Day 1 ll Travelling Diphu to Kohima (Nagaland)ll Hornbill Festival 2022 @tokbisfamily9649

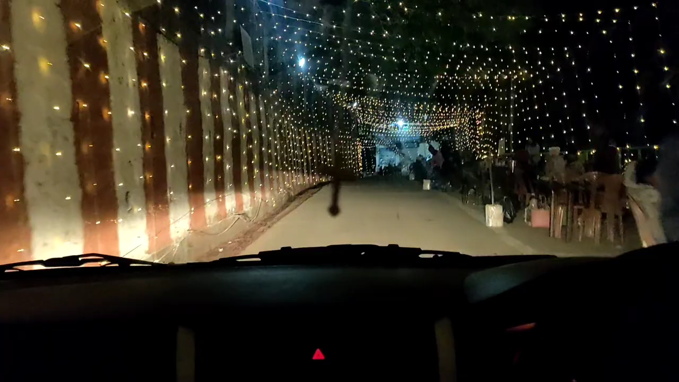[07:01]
we are going to the Hornville Festival so guys, now,